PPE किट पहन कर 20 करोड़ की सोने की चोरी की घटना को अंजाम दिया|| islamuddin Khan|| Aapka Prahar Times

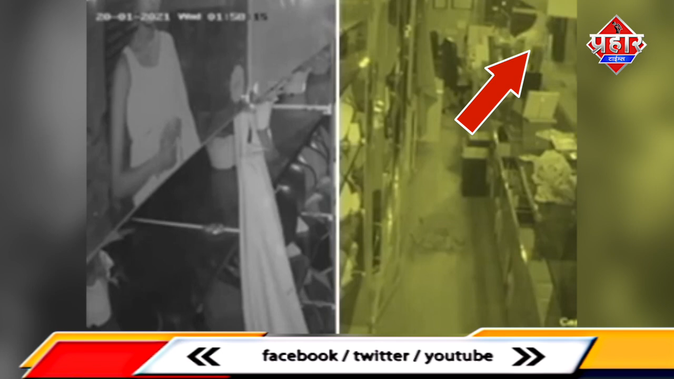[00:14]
सामने आई है जिसमें चोर PPE किट पहन कर चोरी की घटना को अंजाम दे रहा है CCTV फुटेज में दिख रहा ये बेकती कोई डॉक्टर नहीं बलकि एक चोर है दिल्ली के अंजली जोलर्स की सोरूम के बाहर
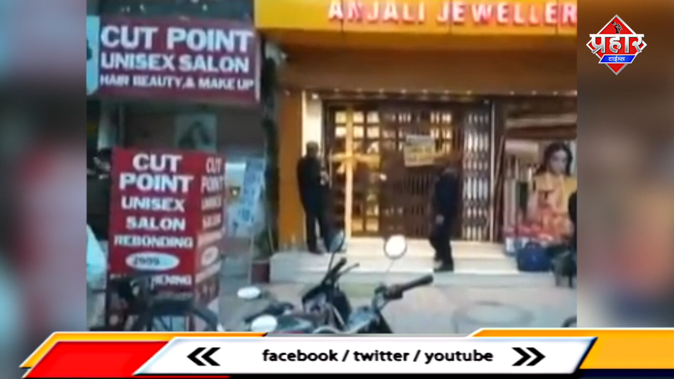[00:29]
सुरक्षागाट खड़े रहे और चट के रास्ते से PPE किट पहन कर
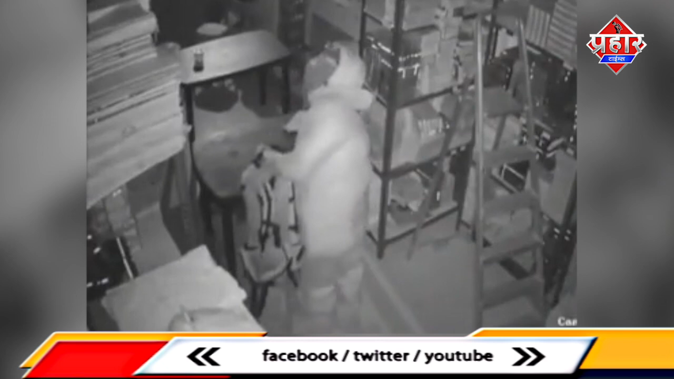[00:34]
चोर करीब 20 करोड के सोने के जेवर लेकर भागने में कामियाब रहा चोरी की घटना की जानकारी पुलिस को दी गई इसी टीवी